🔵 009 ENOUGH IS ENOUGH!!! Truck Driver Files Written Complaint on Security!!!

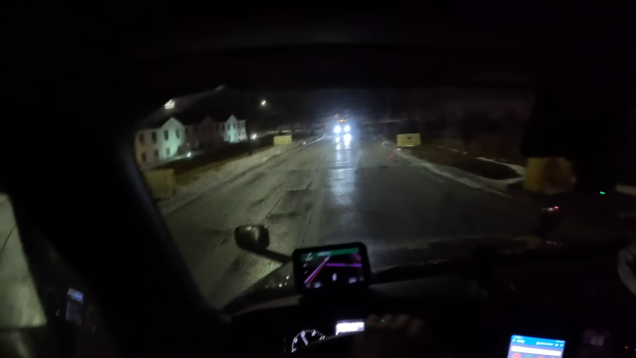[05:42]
We're leaving the Flying J, man, because I really... Get over on your side there, big boy. Get over on your side. Get over on your side, man.
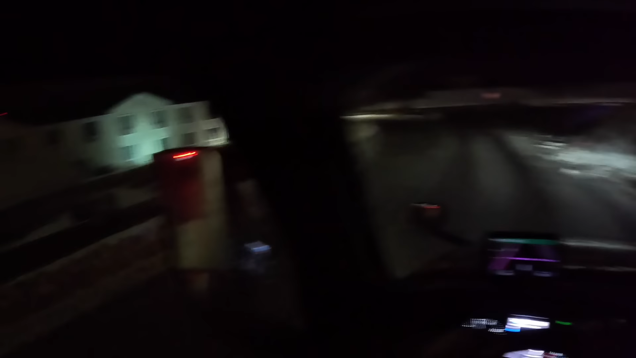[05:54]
There you go. Golly, dude, Crete. Get with the program, my man.
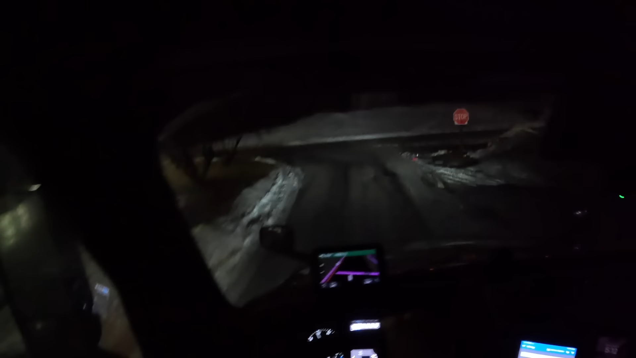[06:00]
Cause I gotta get fuel at Love's, man. I try to keep all my points at one fuel stop, dude. And everything, dude, I need a truck wash, dude. I am in desperate need of a truck wash.
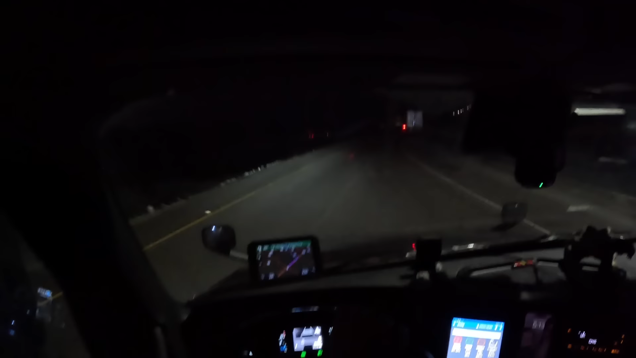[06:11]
There's a Love's just down the street from here. I wish I would've just parked there last night, man, cause that would've been better for me, but there was more parking at the Flying J and I just didn't want,
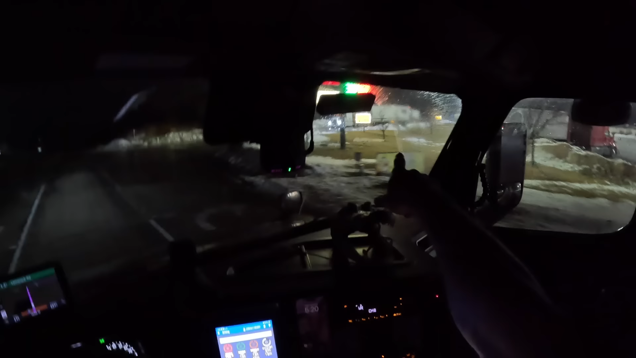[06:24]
it was like 4 or something whenever I stopped yesterday, so. Anyway, it don't matter. Oh yeah, baby, the Golden Arches.
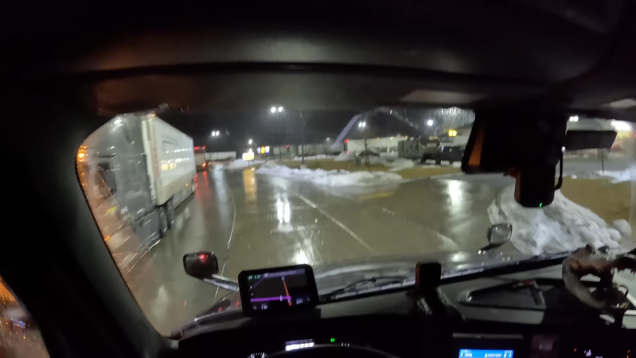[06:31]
Here at this Love Shack, we got a Mickey D's. Making a turn like that, man, you gotta watch that tail. Oh my, okay. Dude, I thought all these trucks were backed up, bro, on the fuel island, man. Bro, what's this guy doing coming out the, bro, this is the entrance prime. Do you know what that means? It means it's the entrance, bro.
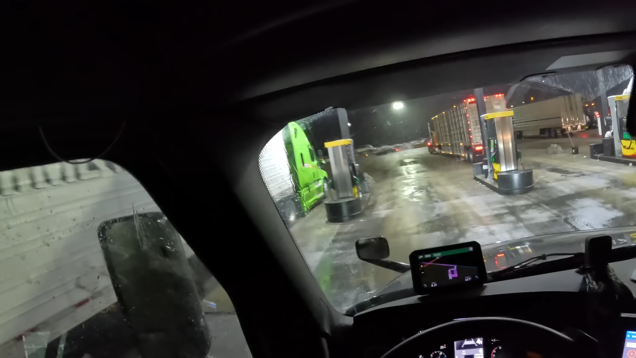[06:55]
Golly, dude, I swear, bro. Oh, Wilson Company. He likes to just sit up there.